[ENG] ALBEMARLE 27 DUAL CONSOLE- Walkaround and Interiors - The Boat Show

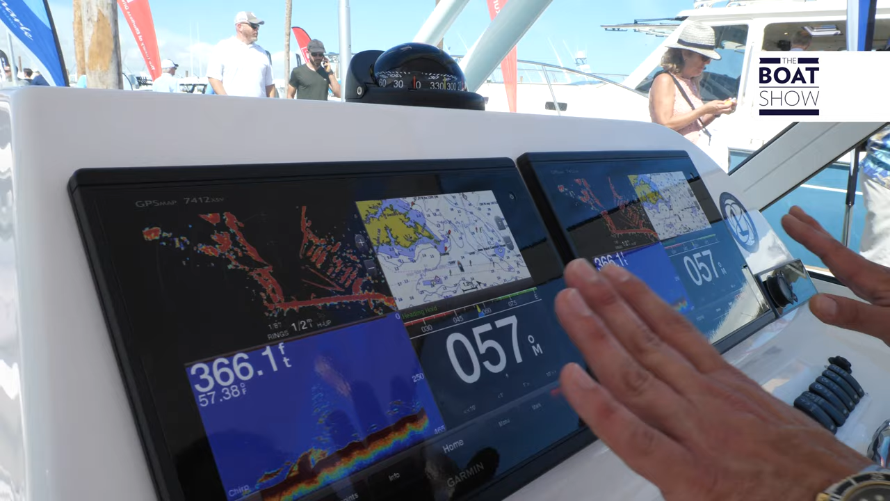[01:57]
On screen: depth 366.1 ft, water 57.38°F
We have two screens from Garmin, which are touch screens. All the switches are right here and they're all lit.